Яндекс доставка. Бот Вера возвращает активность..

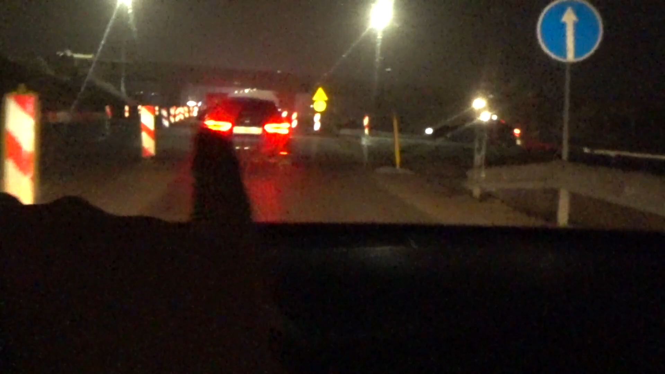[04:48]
Я въезжаю в город, здесь ремонтики такие, и прилетел новый заказ.